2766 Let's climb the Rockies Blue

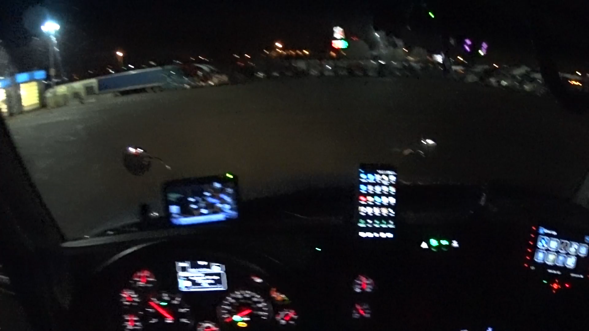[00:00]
Hey everybody, Johnny McGood here. Okay, we are now just leaving Wheat Ridge Tribal Centers of America, Wheat Ridge, Colorado.
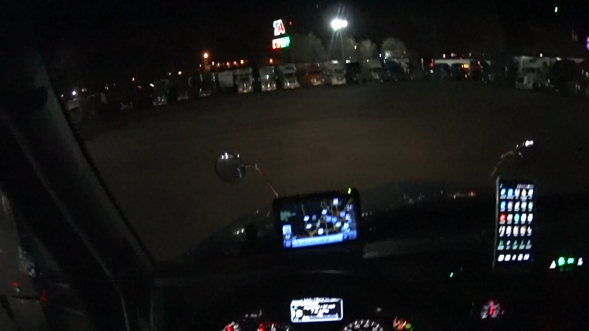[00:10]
Local time, here it is, I hope I'm going out the same right way here. Local time is 8.21. Temperature is at 58 degrees.
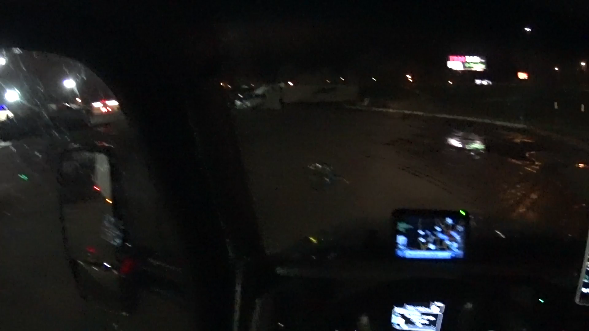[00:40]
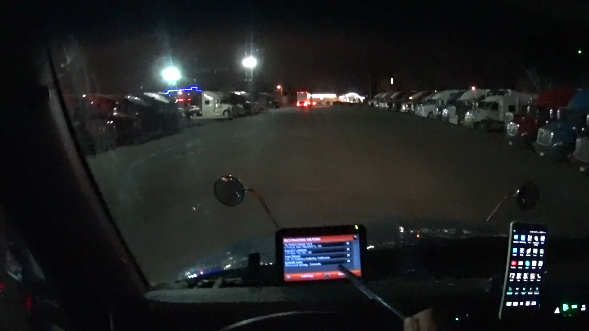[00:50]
Oh, holy smokies. Major potholes. Minute man.
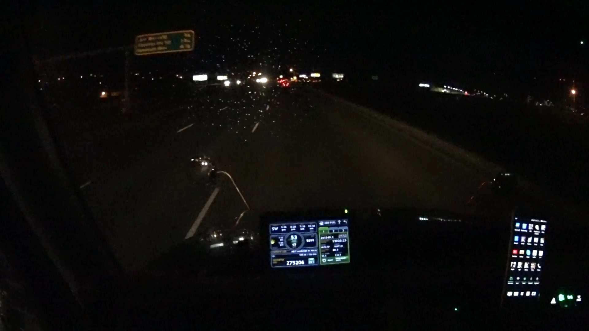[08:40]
99, no, 5,900, and climbing. And this is the first sign of chain law enforced when flashing, and it's not flashing. That always gets me excited. That's when I started saying, I'm so retarded. Yeah, you know the rest.